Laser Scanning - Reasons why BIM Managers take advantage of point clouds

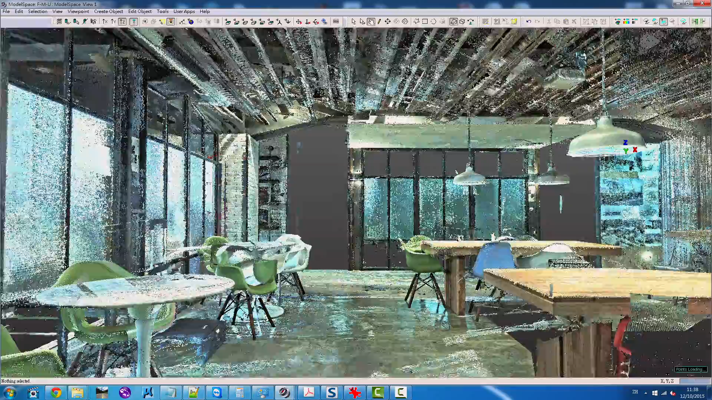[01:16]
Or we can use the image-captured model to do visualizations and walkthroughs and understand the actual overall picture of the site. And then when we do the post-processing, we convert those X, Y, Z to true world coordinates.
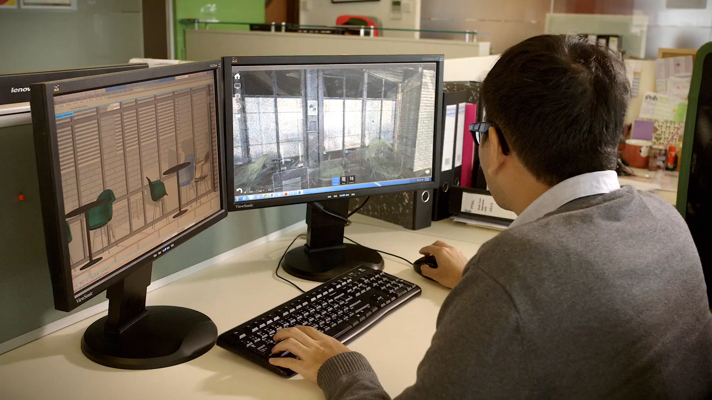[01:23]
So we can tell you where the point is in the real world and we can look at those point clouds in a 3D environment.
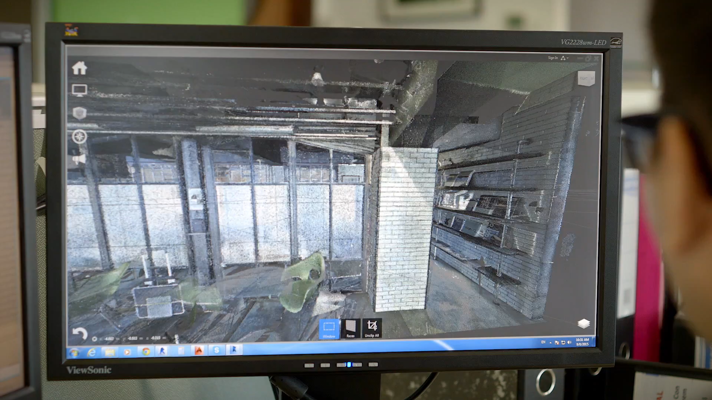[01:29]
So we can review the model, we can spin it around, we can zoom into an area.
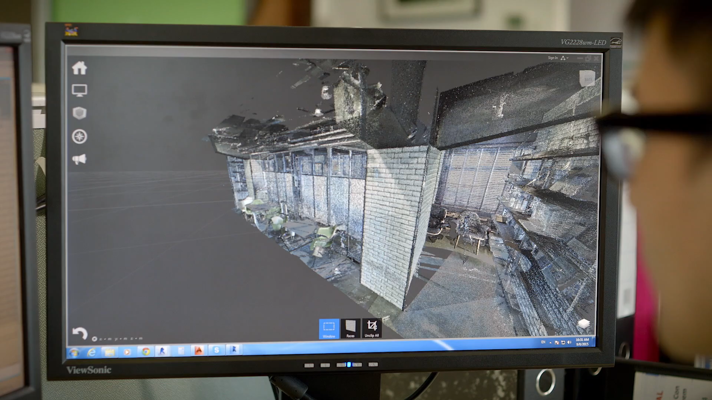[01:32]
And then we can use that information to build design models, 3D BIM models that we can use for floor plan drawings, elevation drawings. We can cut sections to the point cloud.
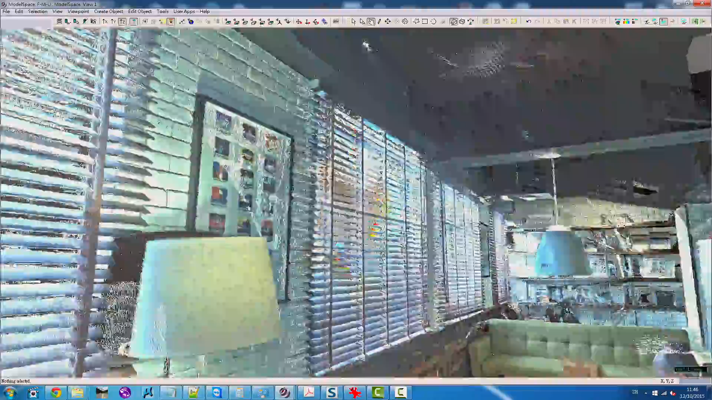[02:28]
And all of the data can then be used for measurement,
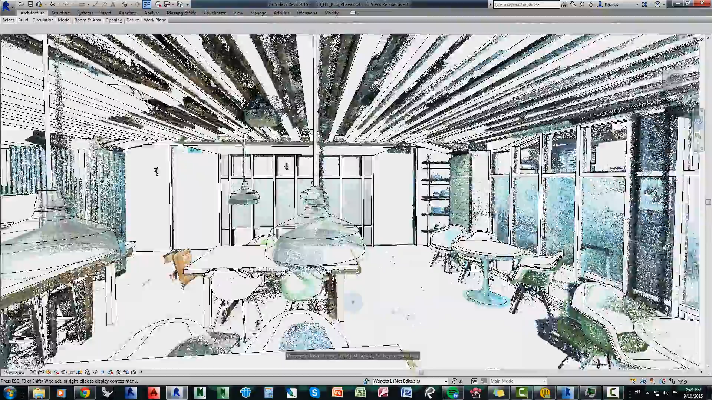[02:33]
for building models, for calculating floor areas, for calculating heights.